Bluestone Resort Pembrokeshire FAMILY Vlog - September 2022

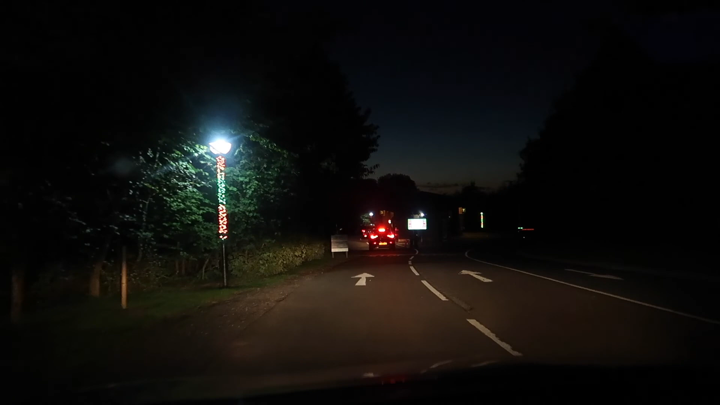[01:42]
We had to stop for a toilet wee break. But we are here and we are just going to guest check in right now. Oh, it's safe to go to number four.
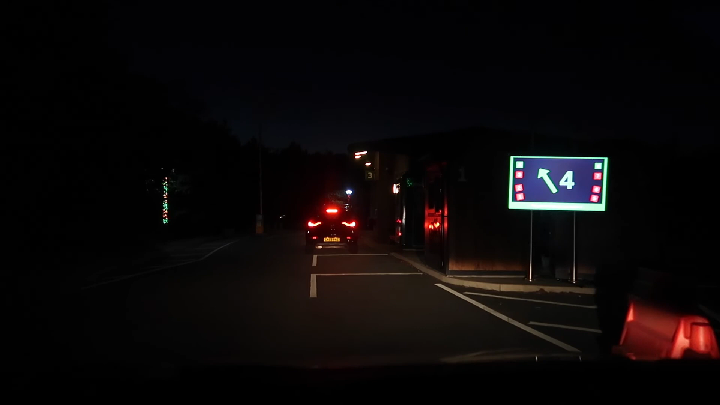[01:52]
Number four. Where is four? I don't know.
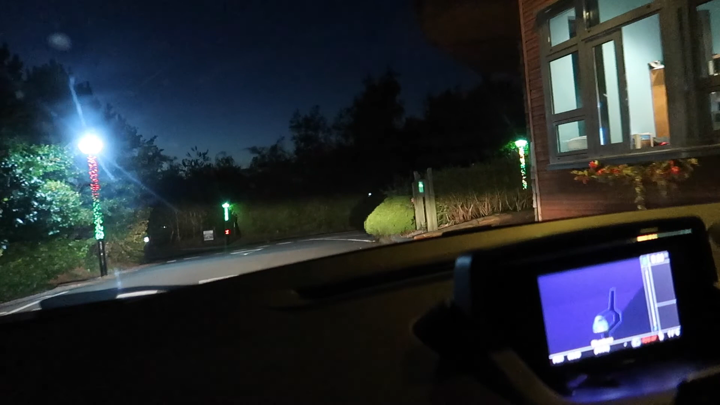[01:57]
Is this a thing? I guess so. So that was a nice easy check-in.